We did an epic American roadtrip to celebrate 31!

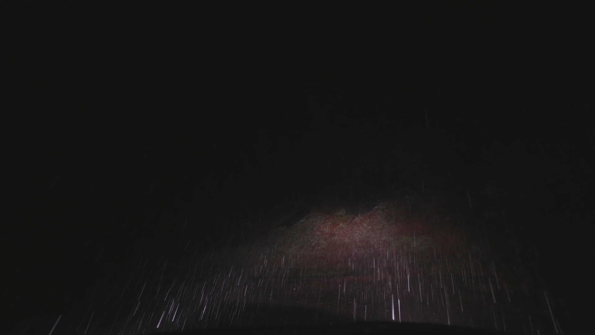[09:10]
What the heck this is literal snow we just got snowed on